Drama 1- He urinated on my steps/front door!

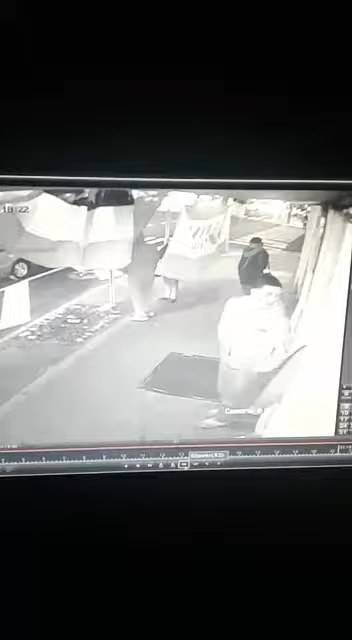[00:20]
tucking in because I saw his dinger his penis is out I'm like what's going on just pee on my front step he's like I'm sorry I'm sorry uh you know
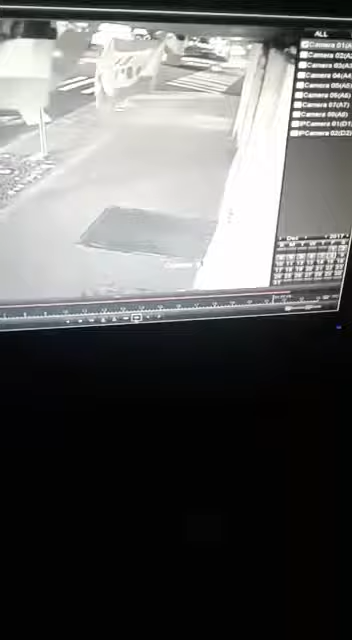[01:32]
yeah disgusting oh god so my blood pressure was through the roof there he is he's gone you can see the water trickling down now now that he's done washing it but oh my god I was infuriated I was gonna take someone's life you cannot go to a front and pike and take a whiz what is wrong with you